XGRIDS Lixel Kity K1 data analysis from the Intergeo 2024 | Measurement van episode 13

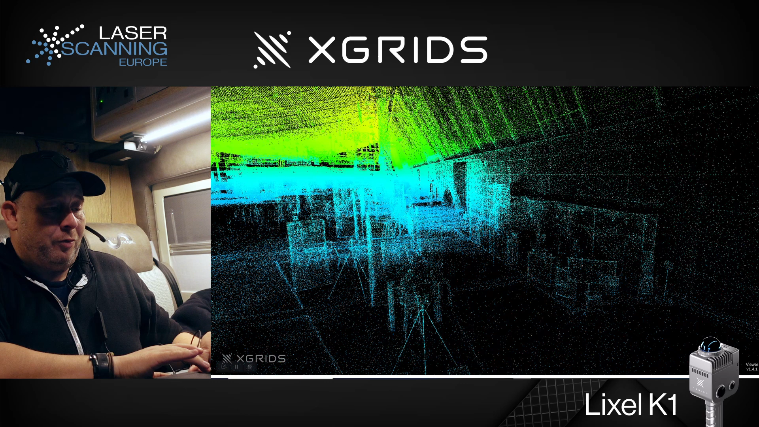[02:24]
point cloud from our light light lighter system and then we can use this integrated camera
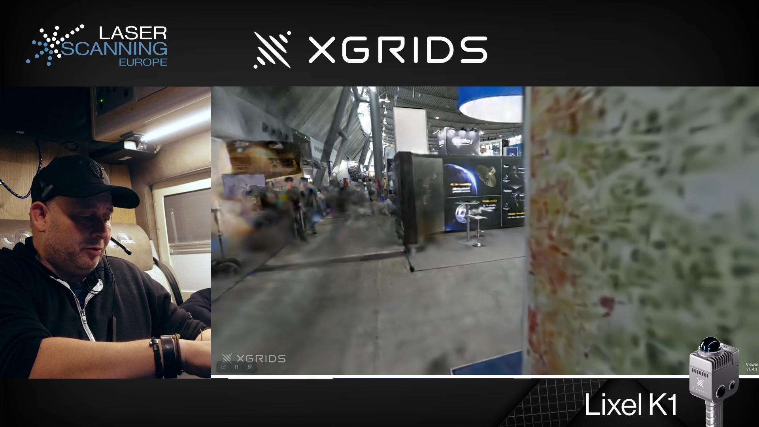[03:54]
you don't have the best results but if we are looking back to this um in the middle